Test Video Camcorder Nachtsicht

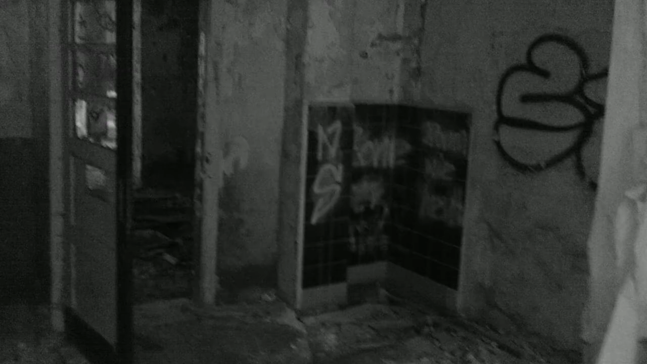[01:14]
Das blöde ist, ich kann nicht umschalten zwischen Infrarot und normaler Kamera.
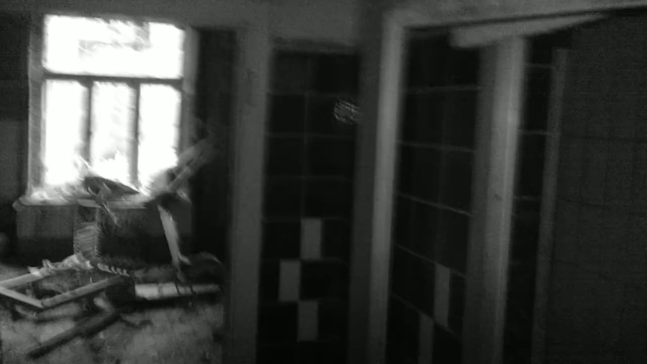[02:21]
Wir sehen eigentlich doch eine ganze Menge.
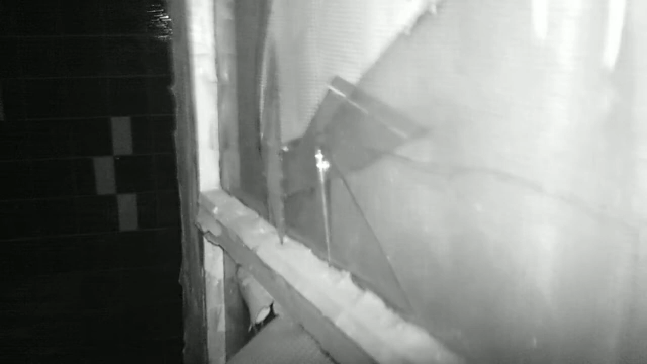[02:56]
Hier sehen wir gar nichts mehr.